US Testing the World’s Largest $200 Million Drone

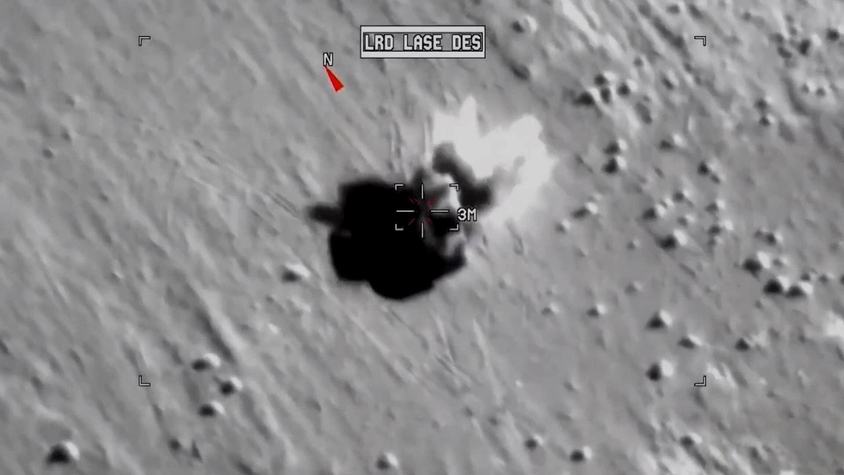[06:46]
To make it even more impressive, it was upgraded to include a laser for guiding bombs.